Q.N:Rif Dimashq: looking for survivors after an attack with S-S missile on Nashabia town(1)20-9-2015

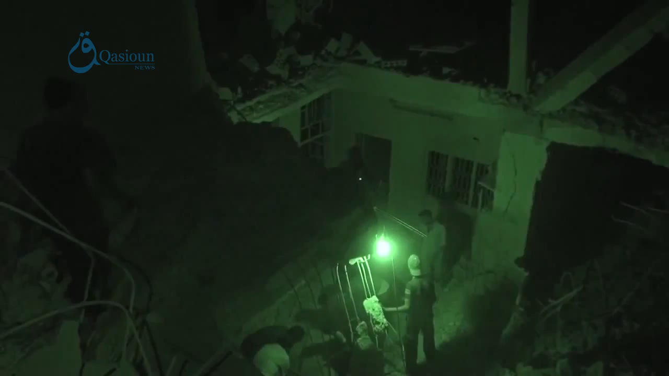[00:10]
16/9/2015 زبدية تمام الهواء نتيجة سقوط صواريخ على الأرض على هذه البلدة. وفريق دفاع مدن عقيم بإخلاء الجرحى المصابين والأشلاء.
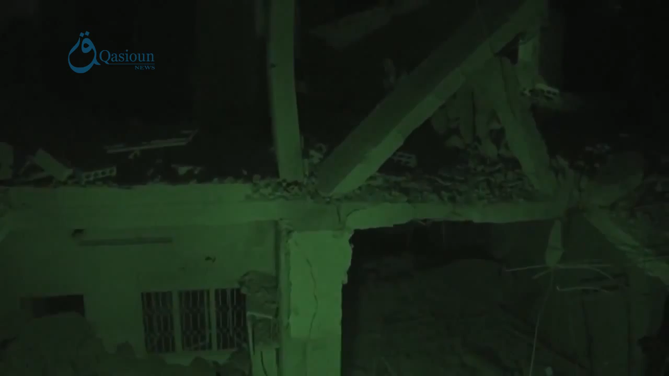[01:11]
زبدين الغوطة الشرقية 19/9/2015 سقوط صواريخ على الأرض على هذه البلدة مساء.
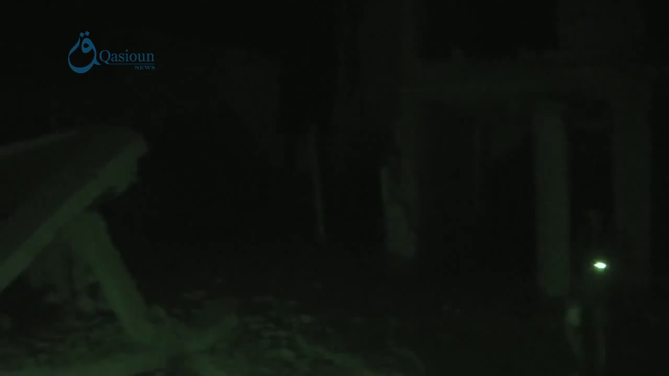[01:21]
هناك جثث تحت الأنقاض. حتى الآن لم يستطيع إخراجها.